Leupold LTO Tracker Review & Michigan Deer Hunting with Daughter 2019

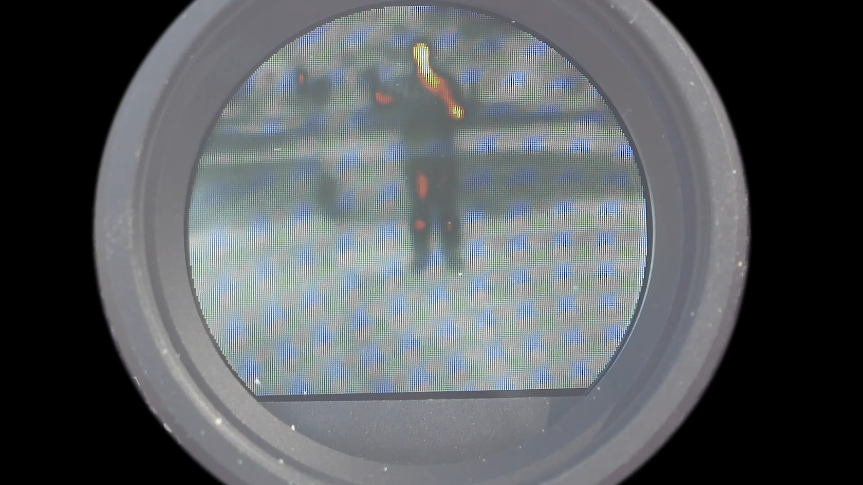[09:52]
And this is going to be three times zoom, four times zoom, five times zoom. So, now, I just need to mimic a blood trail. Gemma!
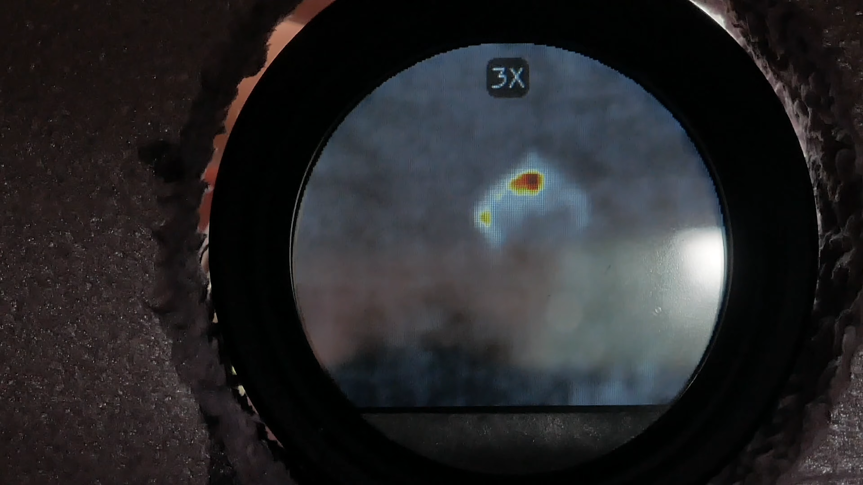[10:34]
So, that's two times, three times, six times.
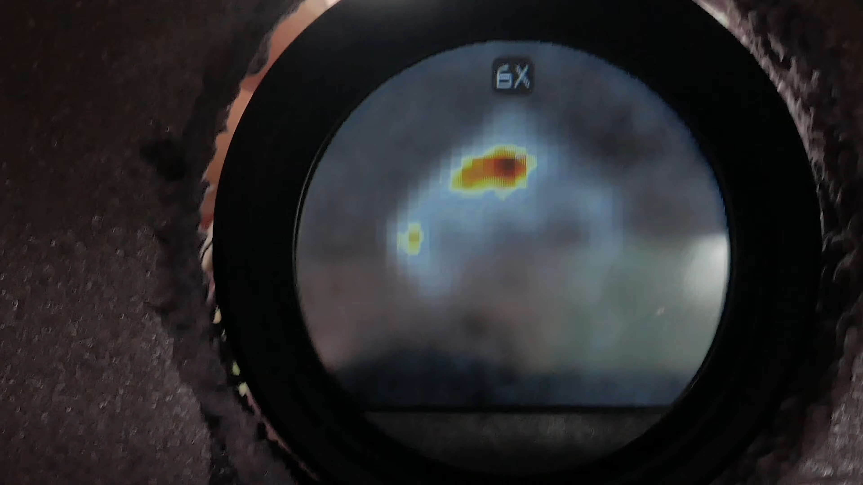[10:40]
You can see the pixels are pretty square.